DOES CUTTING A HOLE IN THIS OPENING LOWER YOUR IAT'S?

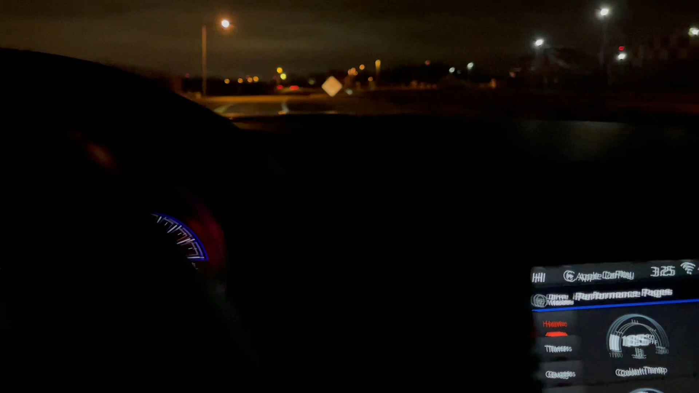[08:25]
31 31 31 32 84 it's coming down a little bit